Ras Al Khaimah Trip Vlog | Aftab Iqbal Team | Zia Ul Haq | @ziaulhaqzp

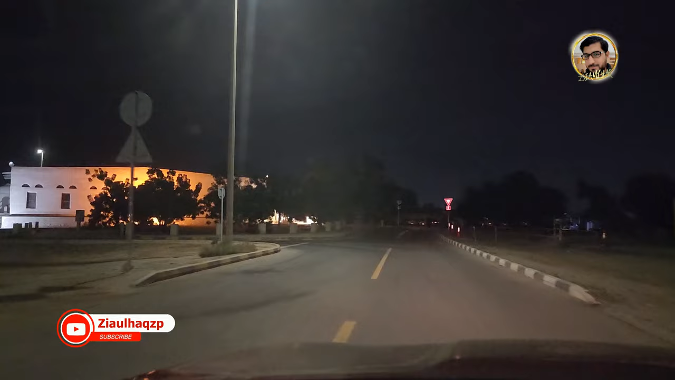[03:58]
और व्हाट अ ब्यूटीफुल व्यू माशाल्लाह, रियली मैं बयान नहीं कर सकता इसकी खूबसूरती।
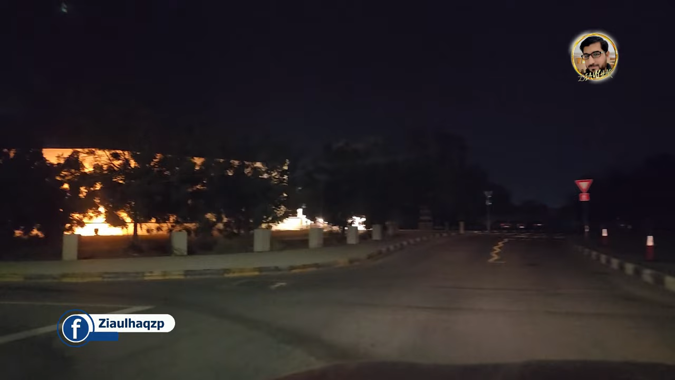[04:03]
मैं आपको ये दिखाता हूँ, ये देखें, ये सामने उस तरफ समंदर है और ये इसकी बैक साइड पे है, साइड व्यू है, और ये दरख्तों के दरमियान माशाल्लाह,